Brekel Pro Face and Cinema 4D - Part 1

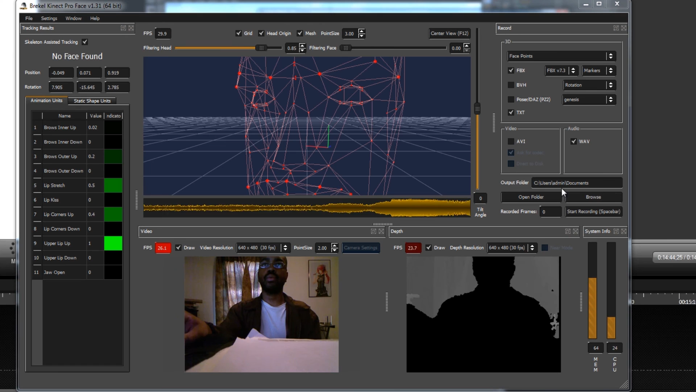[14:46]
So now what we'll do is we'll browse to a location to save our data.